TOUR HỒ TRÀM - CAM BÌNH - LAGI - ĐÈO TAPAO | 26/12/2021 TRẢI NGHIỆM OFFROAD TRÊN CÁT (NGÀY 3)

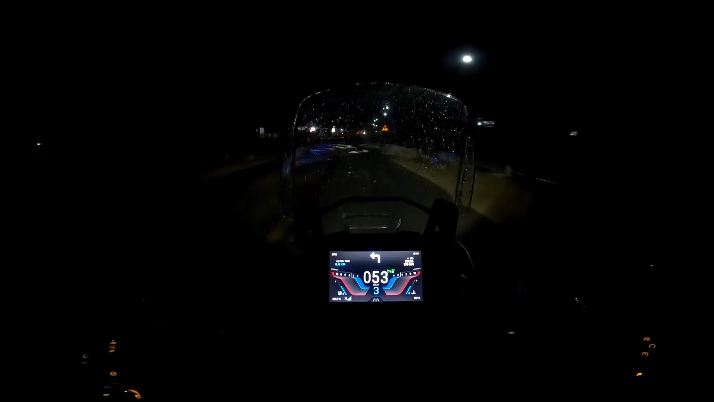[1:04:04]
Đấy các bạn thắc mắc là Tiger 900 đèn zin đi được không? Bạn nào mà đi xe Winner hoặc là xe S155, S150 mà làm mặt tăng sáng á thì cái đèn này y chang vậy luôn. Nó sáng y chang là có mặt tăng sáng rồi đó.
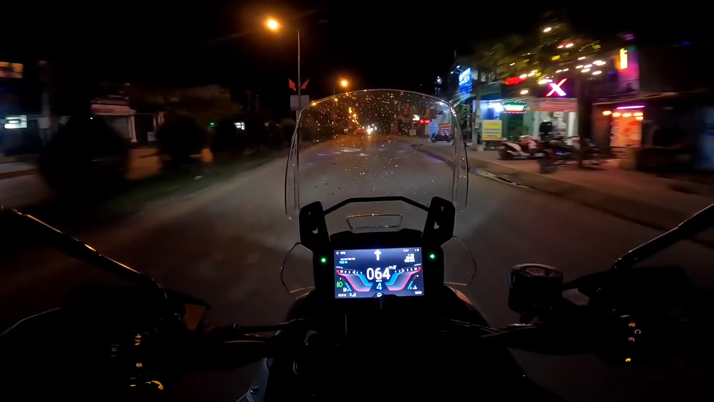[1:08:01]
trong cái đường quốc lộ 20 đó các bạn, đi ngang qua thị trấn Võ Xu chạy về hướng Long Khánh. Thay vì nãy đó là mình đến là mình băng ra đường quốc lộ 20 rồi từ quốc lộ 20 mình đổ về đấy,